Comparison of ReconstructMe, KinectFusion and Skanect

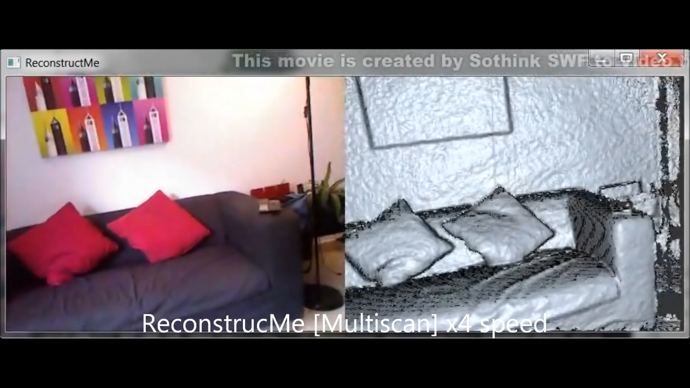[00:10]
In the first video you will see my scan of the scene using Reconstruct.me Multiscan with a 3x3x3
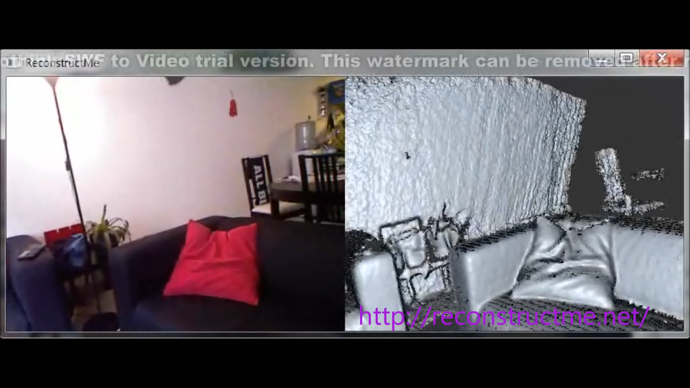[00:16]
27m3 volume per scan with 256 voxels per dimension.
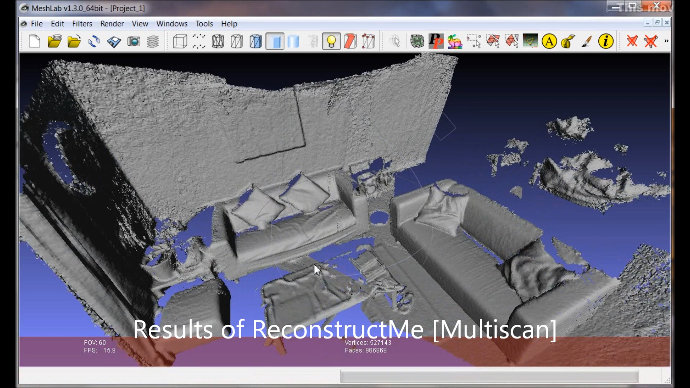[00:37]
The optimal distance for all these scans is 1-3m I think and beyond 3m
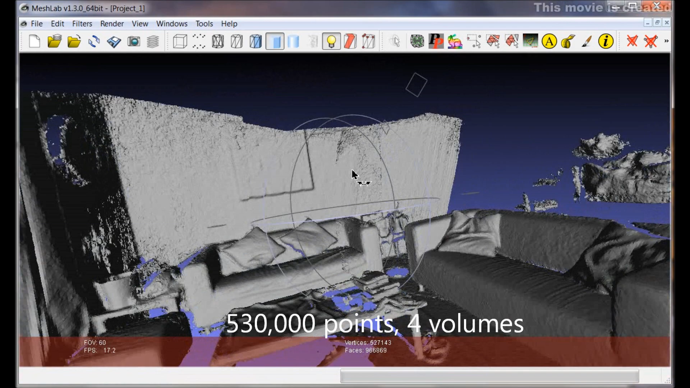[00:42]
the texture of the mesh gets very fuzzy.
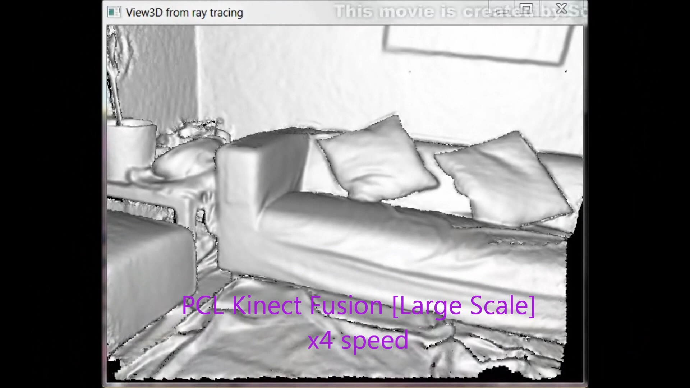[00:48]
Connect Fusion is running now with the large scale implementation from the PCL website.
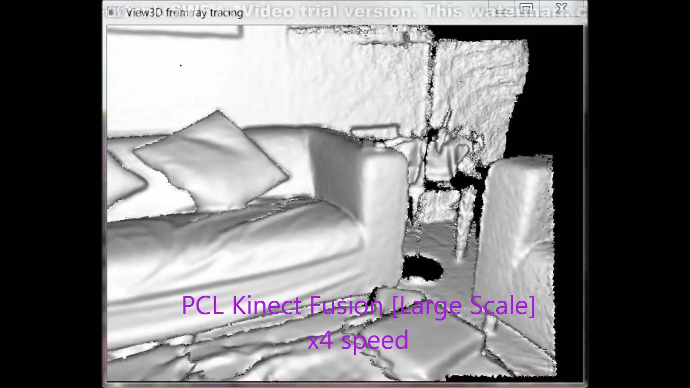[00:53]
The jumping that you see may be due to my programming skills rather than the software itself.
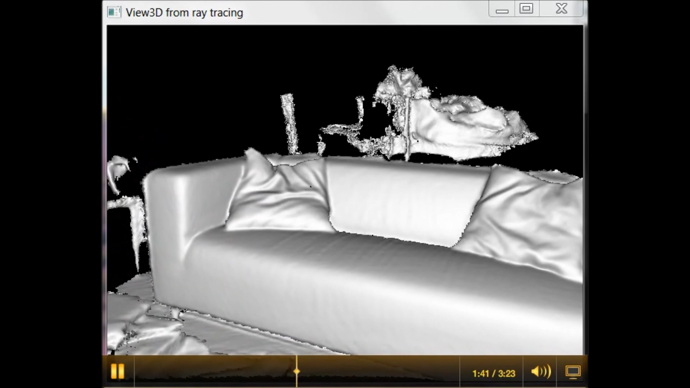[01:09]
It's slower than the Reconstruct.me but per scan is a factor of 10x more points.
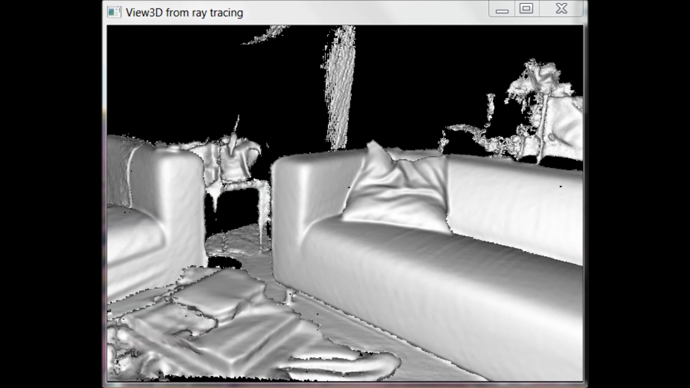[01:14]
No mesh though.
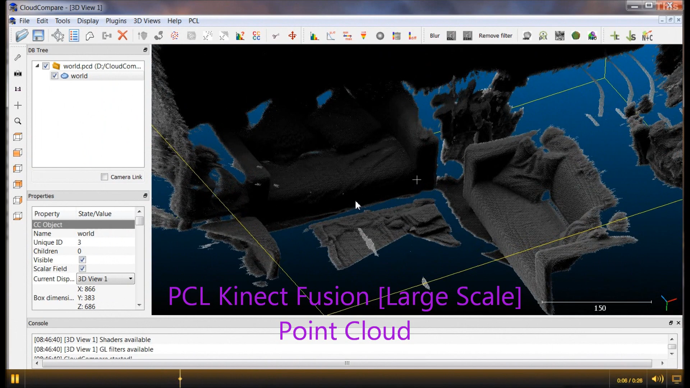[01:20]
So in this example you'll see there's about 4.5 million points in the same scene. In Reconstruct.me there was about 450,000 points. In the third application coming up is ScanEct which has
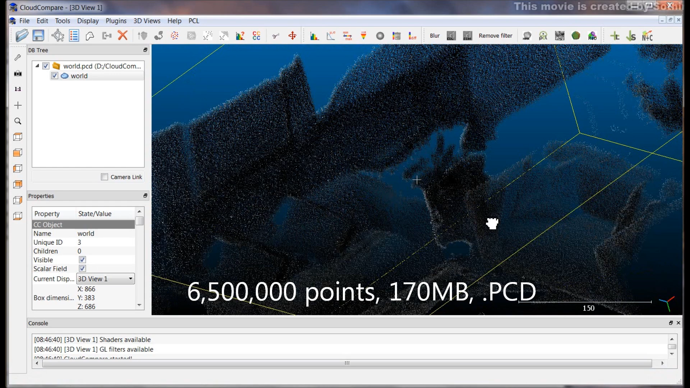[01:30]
a simple configuration and with this tamper the points are coloured.
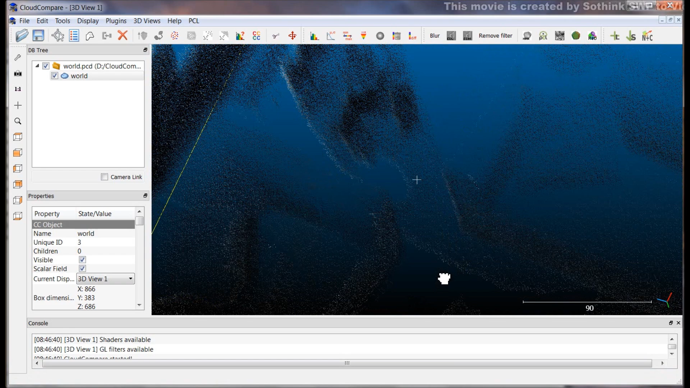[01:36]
The whole scan in the whole scan in the ScanEct has 3 million points but it's very fuzzy
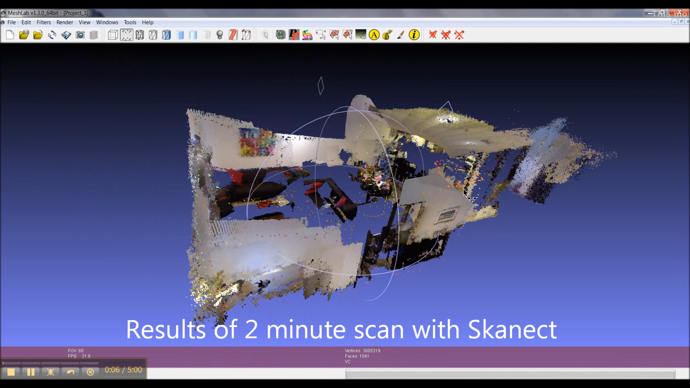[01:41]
and the mesh would be very difficult to reconstruct because the point quality is so low.